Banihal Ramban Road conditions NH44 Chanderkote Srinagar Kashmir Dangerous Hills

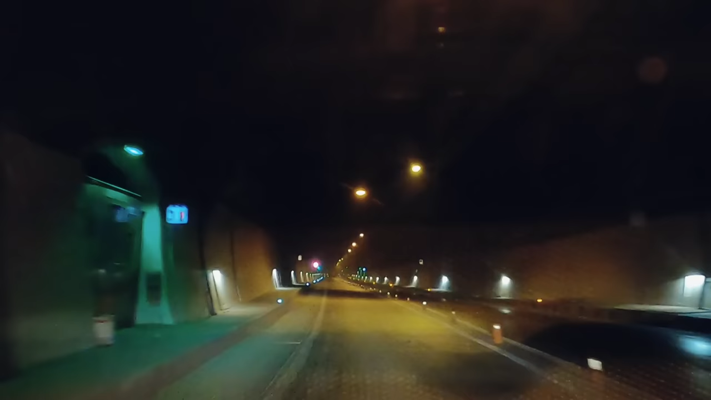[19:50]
यह भी 10 से 12 किलोमेटर में पार होता है यहां पर आपकी जो स्पीड लिमेटर 50 किलोमेटर पर आवर है